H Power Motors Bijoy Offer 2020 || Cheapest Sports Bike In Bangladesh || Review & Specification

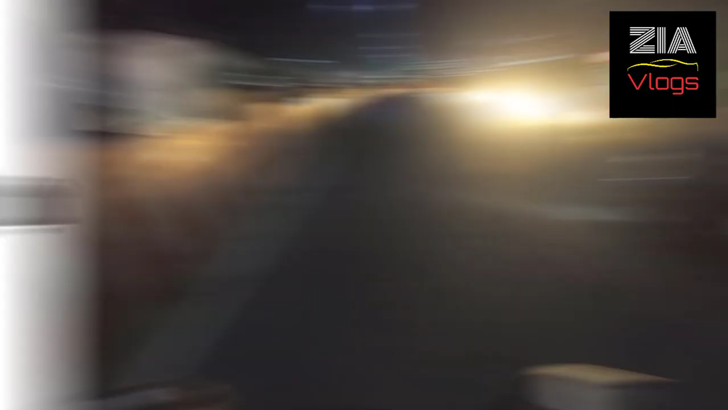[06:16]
তো ফ্রেন্ডস, ভিডিওটি শেষ হয়ে গেল। তো এখন বাসায় যাচ্ছি। রাতের দৃশ্য অনেক সুন্দর, মনোমুগ্ধকর।
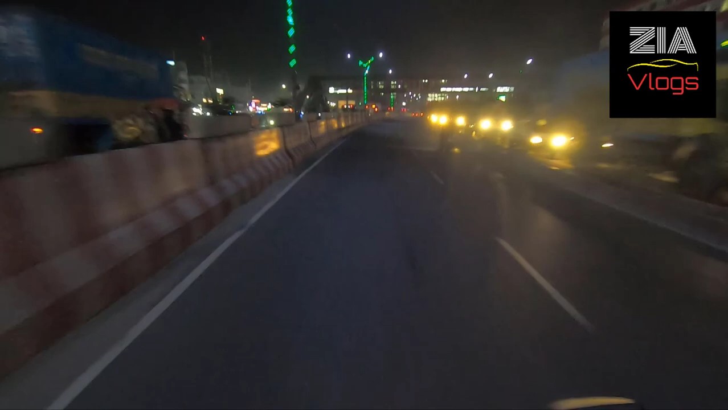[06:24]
দুই সাইডে লাইটিং করা আছে, এই জন্য রাতের দৃশ্যটা অনেক সুন্দর লাগতেছে। তো এভাবে ভিডিও করতে করতে আমি বাসায় যাব, আর কোনো কথা বলবো না,